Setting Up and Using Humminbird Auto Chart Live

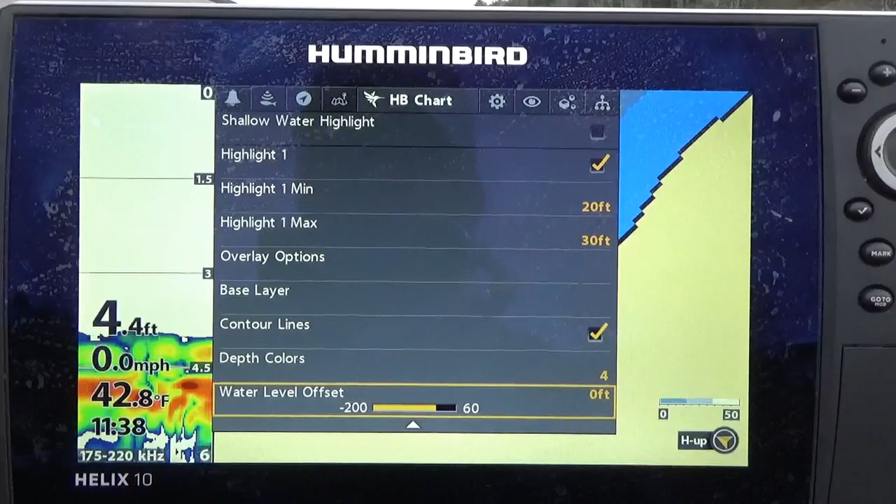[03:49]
On screen: depth 4.4 ft, water 42.8°F, speed 0.0 mph
but we're here here we are the end of November it's about three degrees Celsius
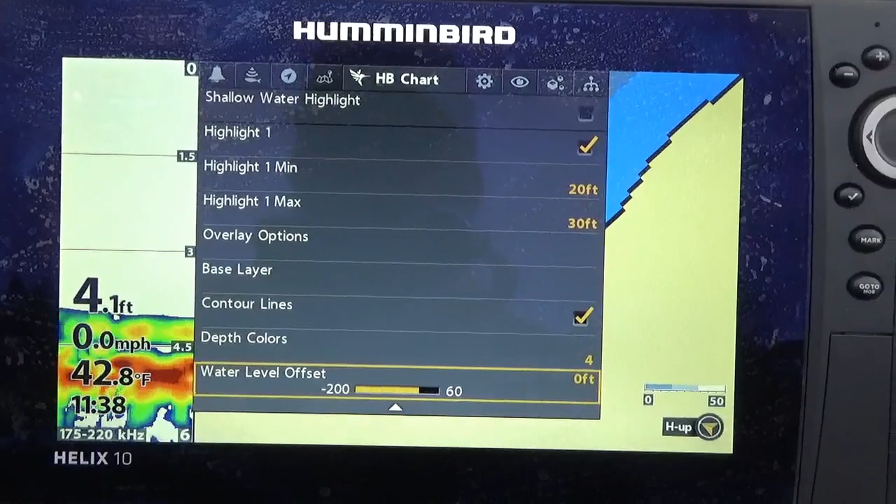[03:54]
On screen: depth 4.1 ft, water 42.8°F, speed 0.0 mph
about 37 Fahrenheit and the water level is only up a few inches believe it or not from a
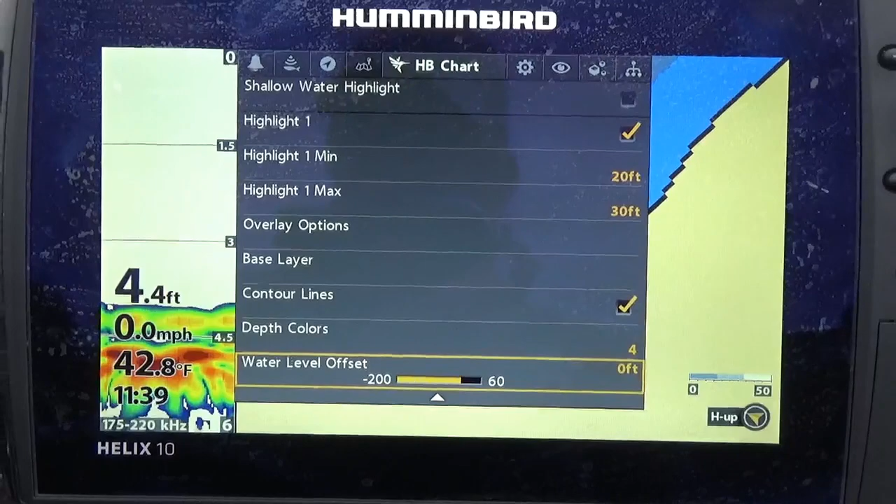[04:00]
On screen: depth 4.4 ft, water 42.8°F, speed 0.0 mph
normal pool as you would call it so I'm gonna leave mine my setting here at zero now if I was up that the the place was really really high flooded I can raise
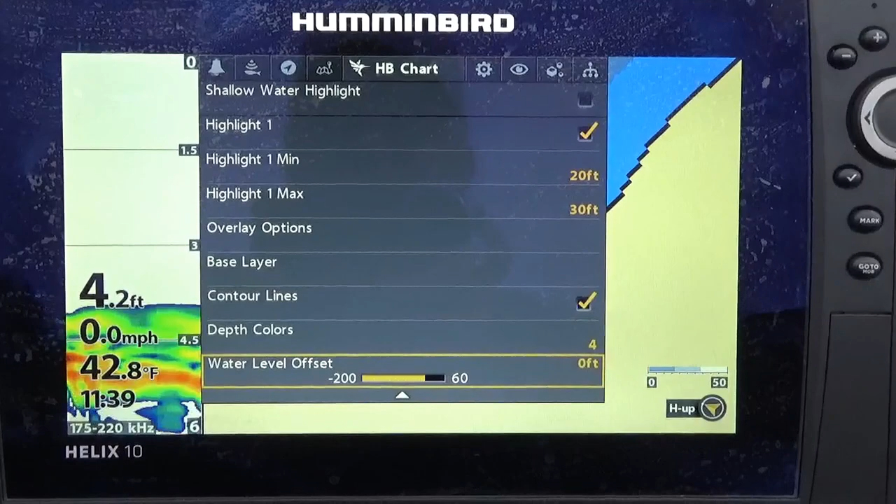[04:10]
On screen: depth 4.2 ft, water 42.8°F, speed 0.0 mph
that up or if it's really low I can raise it down so that my map data is accurate so
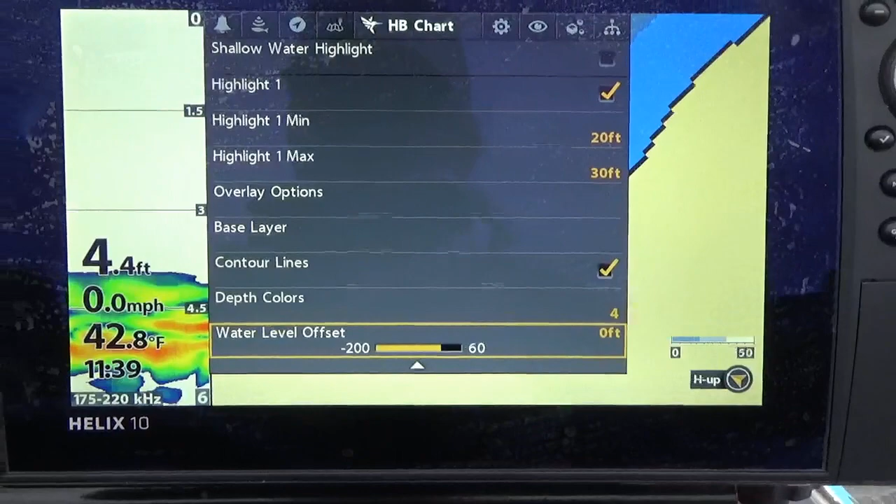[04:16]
On screen: depth 4.4 ft, water 42.8°F, speed 0.0 mph
if I'm in a 10-foot hole and it's flooded two feet I add two feet it'll show 12 feet on the screen today
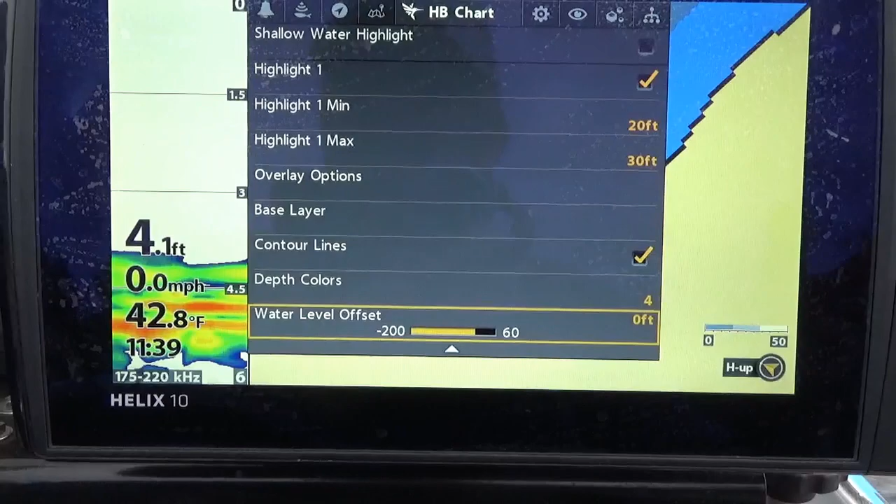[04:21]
On screen: depth 4.1 ft, water 42.8°F, speed 0.0 mph
when I come back later on this normal pool will be 10 feet it'll be it'll be 10 feet okay then so once again we'll back out
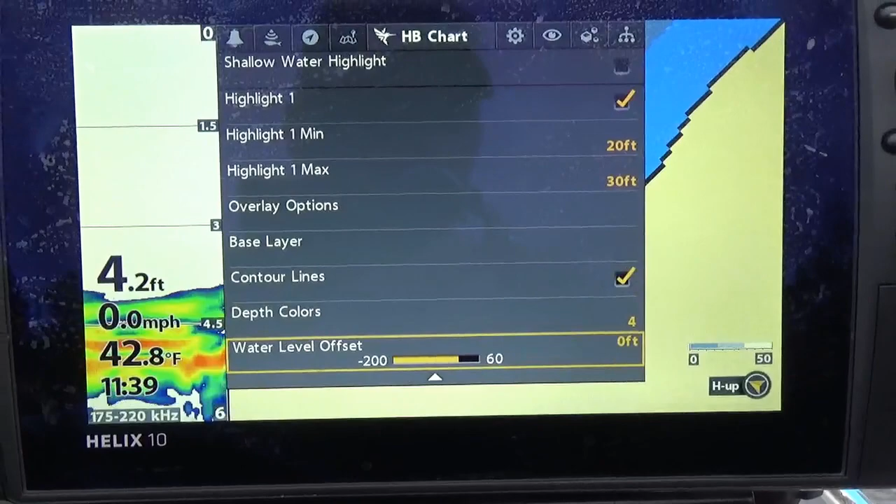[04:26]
On screen: depth 4.2 ft, water 42.8°F, speed 0.0 mph
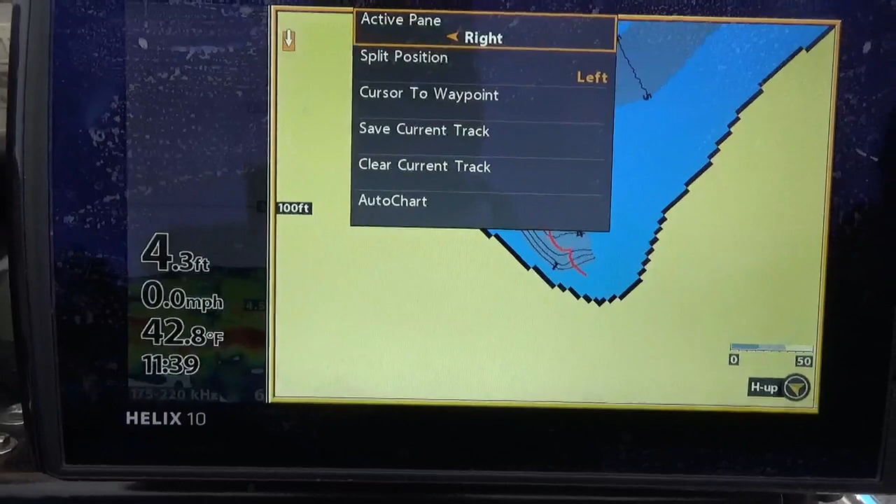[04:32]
On screen: depth 4.3 ft, water 42.8°F, speed 0.0 mph
menu up to auto chart right record on okay so now as I move around the lake here shortly it's gonna start making the map as I go as you can see I've already been here once before early in the summer
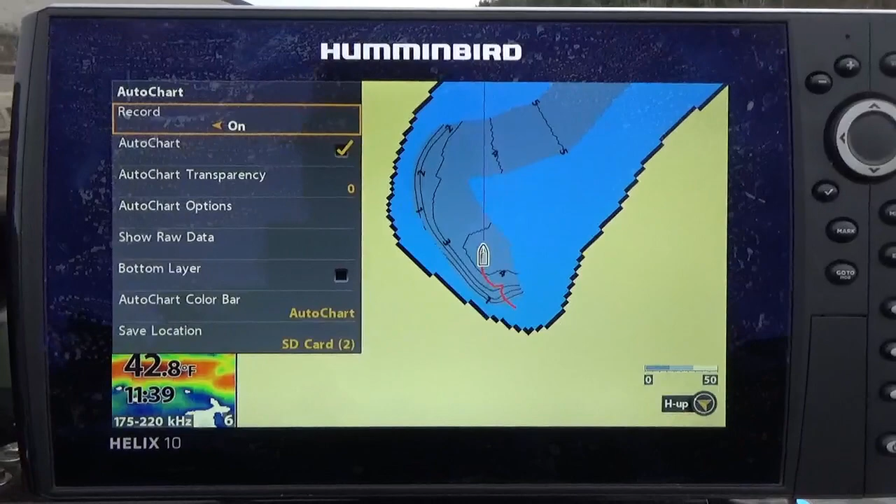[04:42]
On screen: water 42.8°F
for a little fishing and I got a little bit of charting done that day when it's just right auto around once again personally I will take the auto chart live and turn it on all the time and I
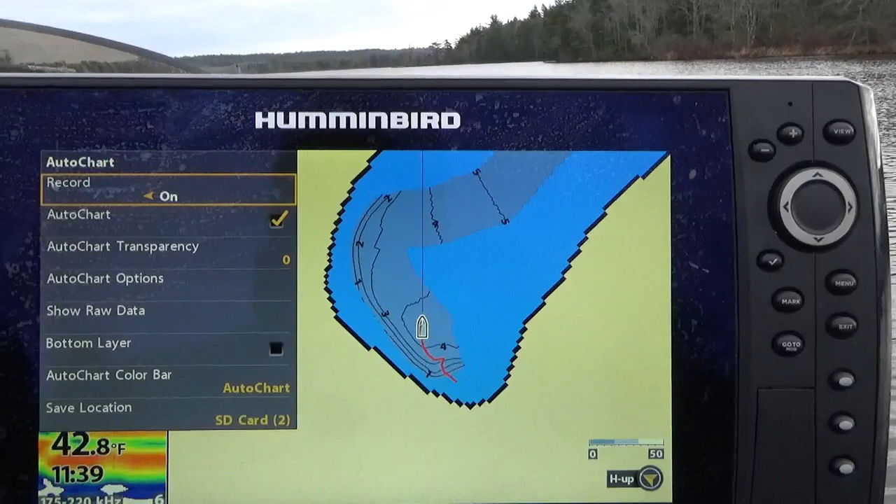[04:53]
On screen: water 42.8°F
will literally map as I fish as I run around as I idle around whatever I'm doing as long as the boats on electronics are running I always have auto chart live
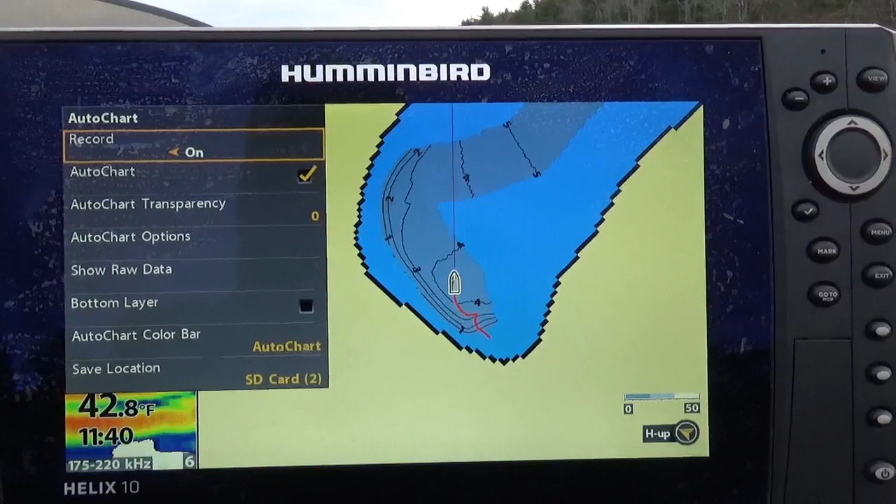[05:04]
On screen: water 42.8°F
running to make maps as I go all right let's get set up here and do some mapping of the lake